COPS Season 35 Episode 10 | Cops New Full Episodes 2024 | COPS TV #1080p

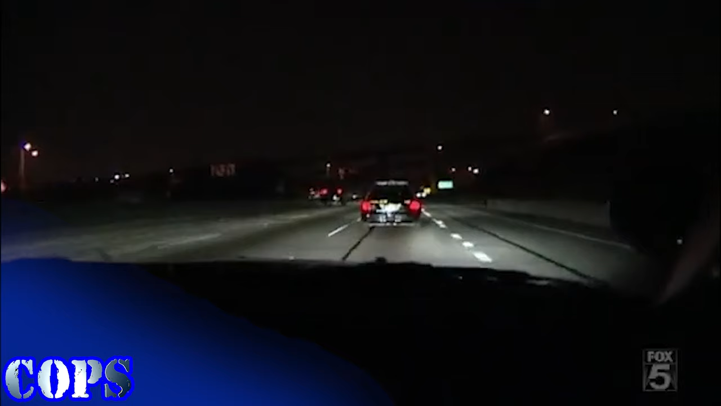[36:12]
Okay. I guess the vehicle left and went westbound. So hopped on the freeway. 31 10 20. And we're following him now. I don't know why he's... Yeah, we're 10 at Kellogg Drive. He's going 50 miles an hour. I'm 10 at Kellogg Drive.